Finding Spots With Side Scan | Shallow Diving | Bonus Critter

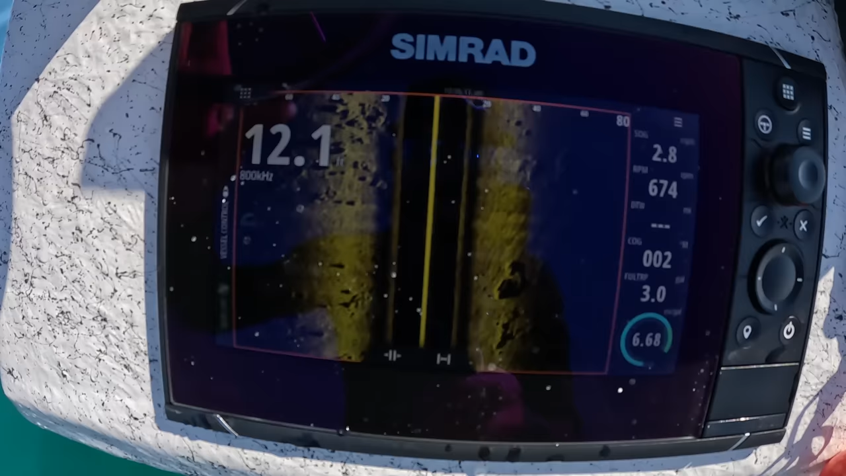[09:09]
You can see all the rocks kind of all over.
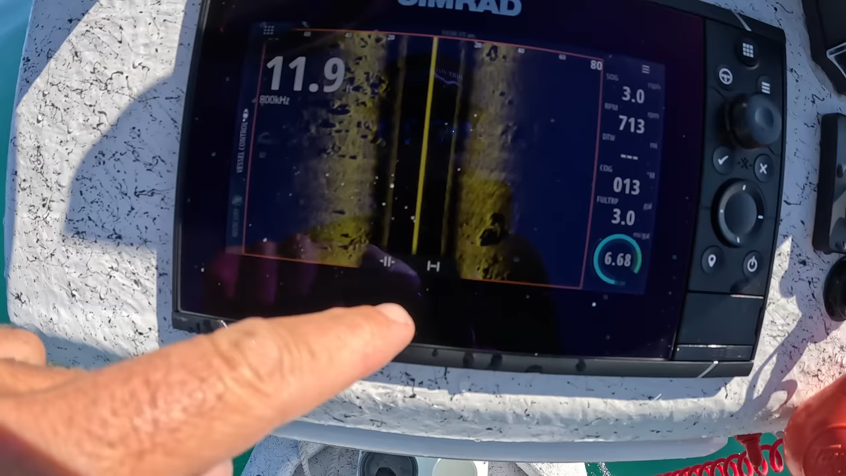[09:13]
This one's maybe a little more scattered, but super cool.
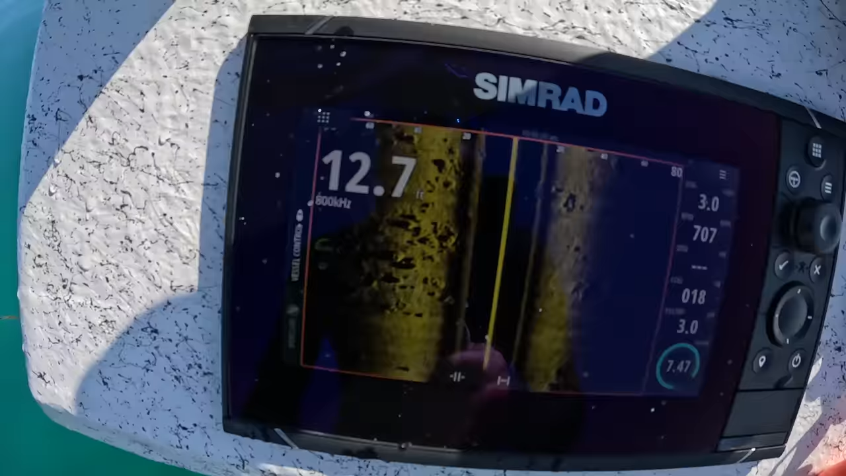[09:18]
Like I said, first time using side scan. This is really neat.